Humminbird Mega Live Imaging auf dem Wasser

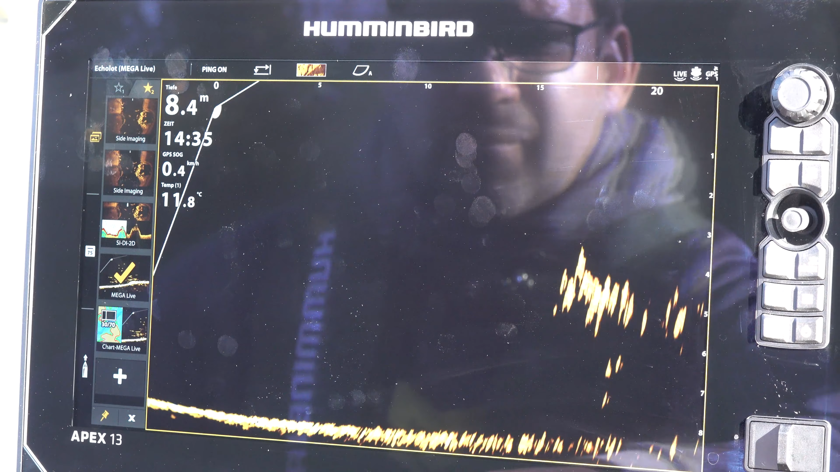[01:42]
On screen: depth 8.4 m, water 11.8°C
Da sind die Fische, da sieht man sie im Side Imaging.
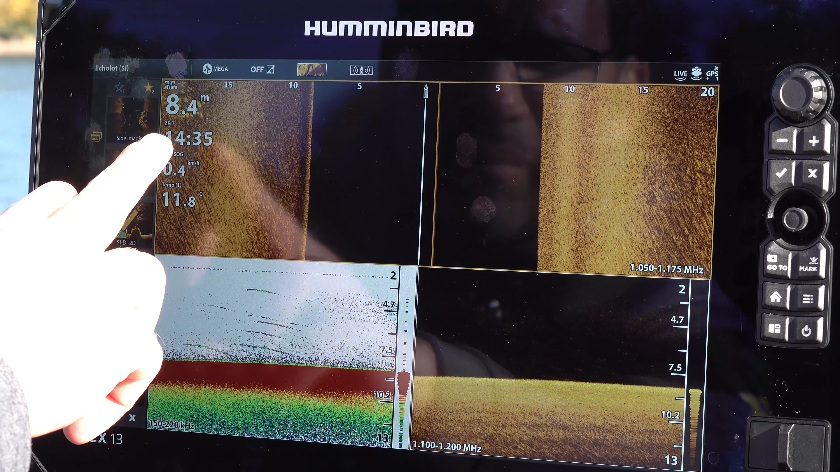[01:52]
On screen: depth 8.4 m, water 11.8°C
Links, Alter. Dreht uns der Wind natürlich hier weg.
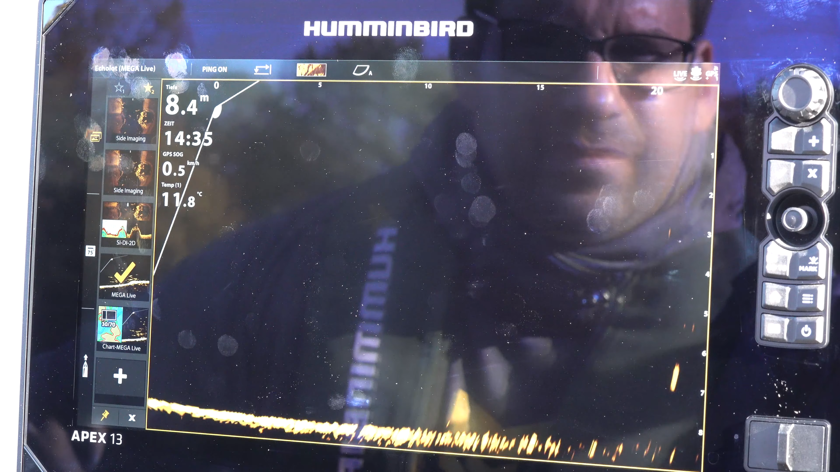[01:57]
On screen: depth 8.4 m, water 11.8°C
Da sind sie. Mega live, aber die Fische schwimmen in die andere Richtung und der Wind driftet uns gerade weg.
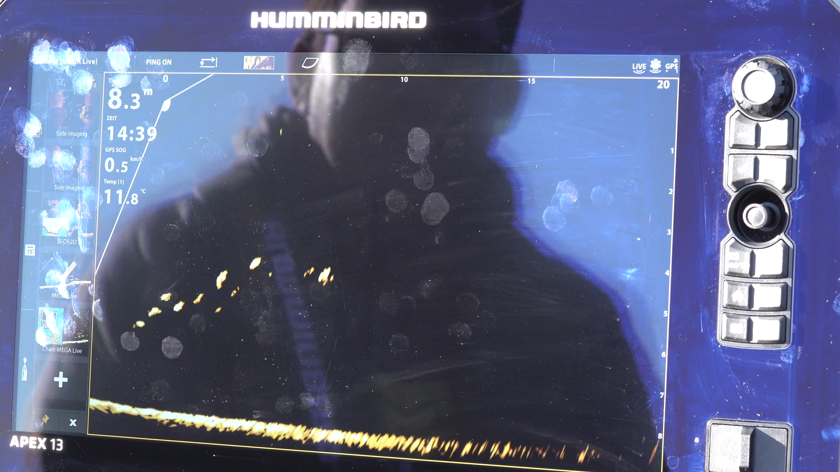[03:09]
Ja, da war schon größere Fische dabei. Auf jeden Fall.
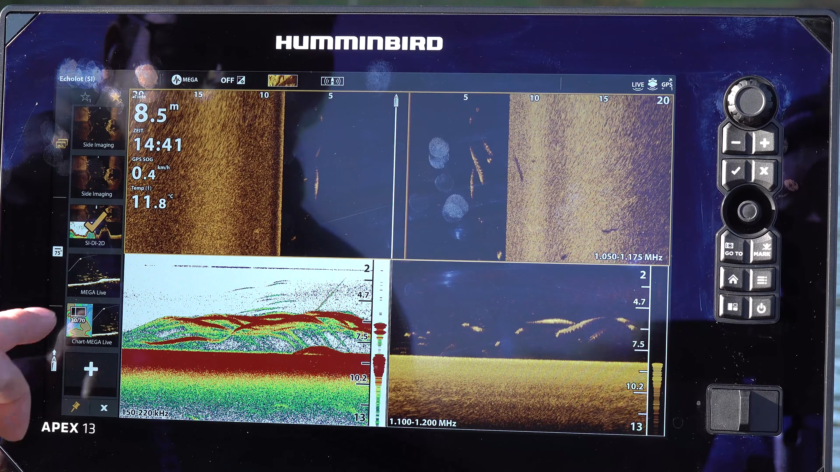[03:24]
On screen: depth 8.5 m, speed 0.4 km/h
Die seitliche Sicht ist bei der aktuellen Livegebertechnik auf ca.
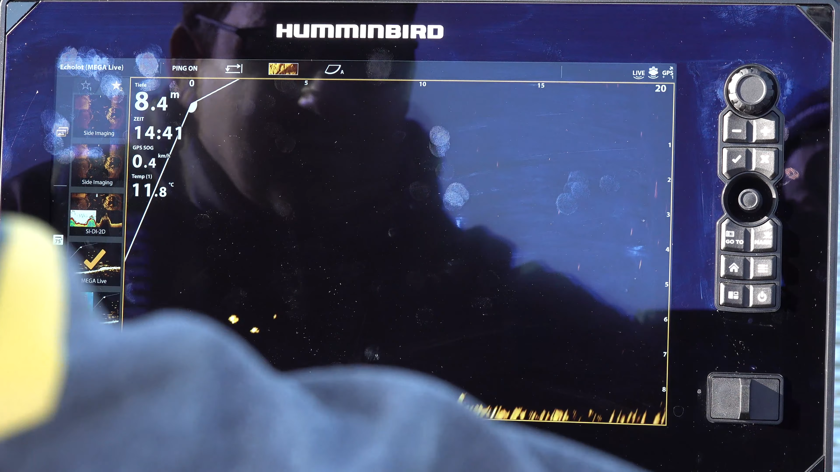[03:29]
On screen: depth 8.4 m, water 11.8°C
20 Grad beschränkt. Dadurch wird, um Fische zu finden, eine drehbare Geberstange nötig.
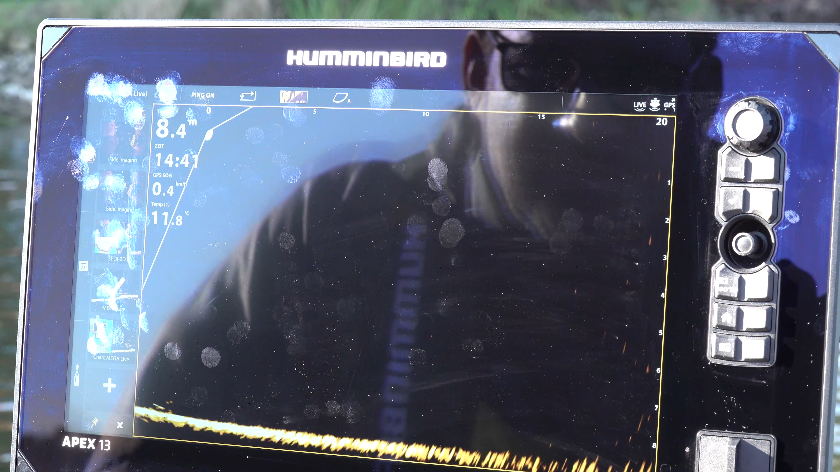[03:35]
On screen: water 11.8°C
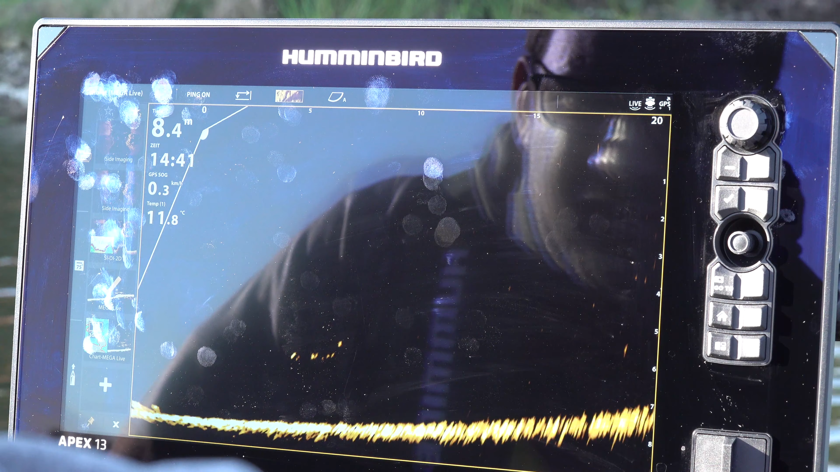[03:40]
Diese gibt es von Technik für Angler auf Basis der Minn Kota Geberstange.
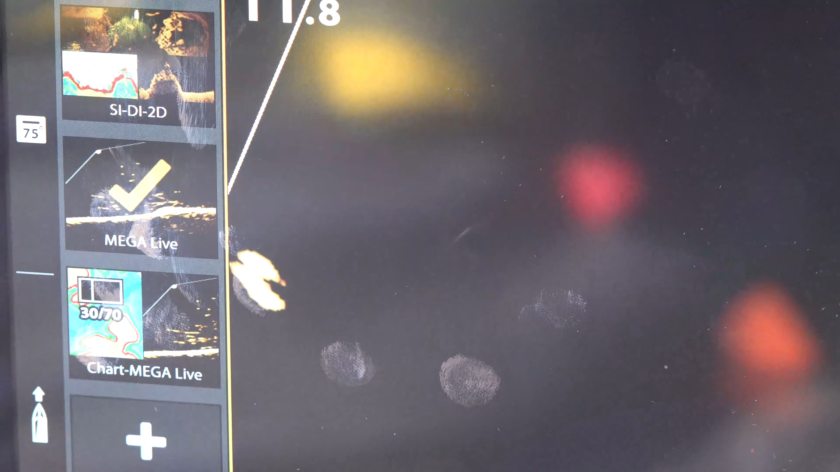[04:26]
So, du könntest an der Stange drehen, wenn er aus dem Bild verschwinden sollte. Na, der steht relativ ruhig.
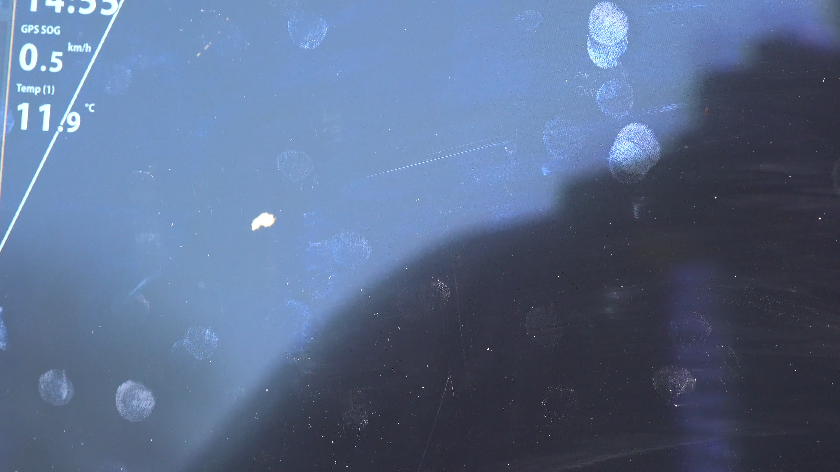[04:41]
On screen: water 11.9°C, speed 0.5 km/h
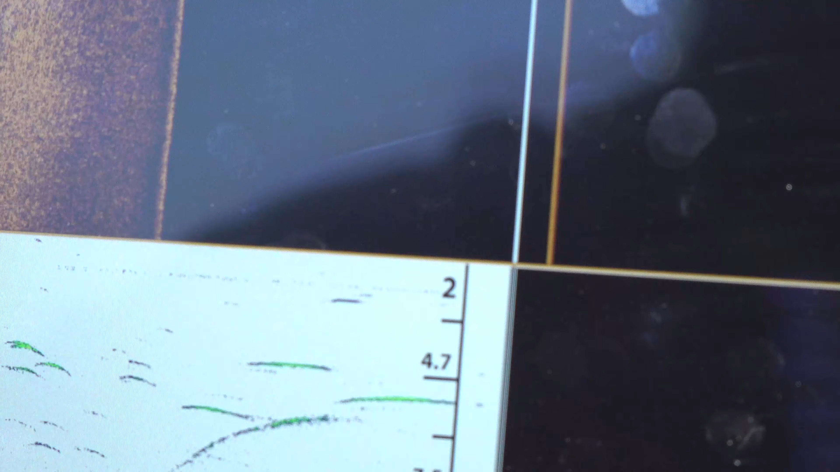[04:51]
Ja, im 2D ist er noch nicht ganz drin.
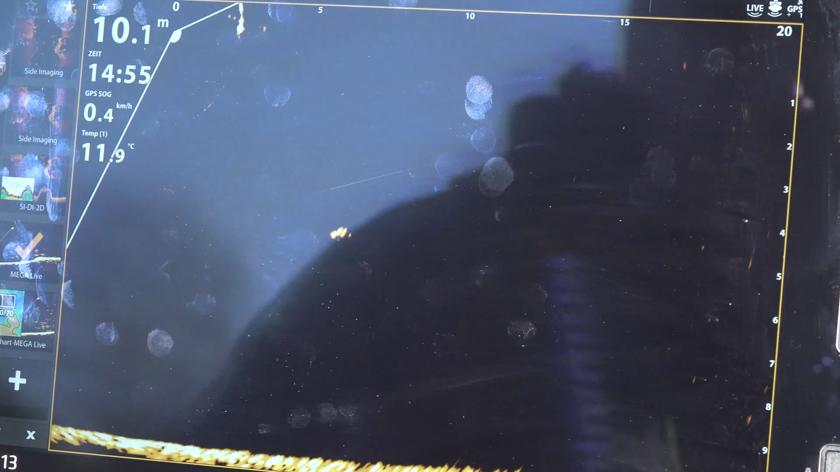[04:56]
On screen: depth 10.1 m, water 11.9°C, speed 0.4 km/h
Das jetzt schwimmt er ein bisschen nach vorne. Beziehungsweise wir treiben auch von ihm weg.